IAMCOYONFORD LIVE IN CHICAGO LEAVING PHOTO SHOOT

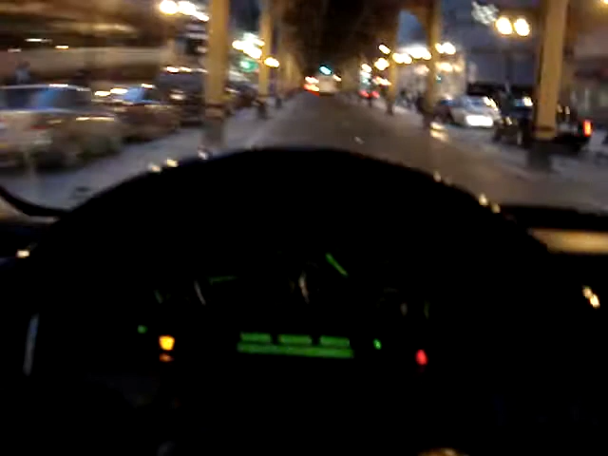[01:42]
Oh wow Why would all them people walk over And it's a green light like that? I'm just gonna stop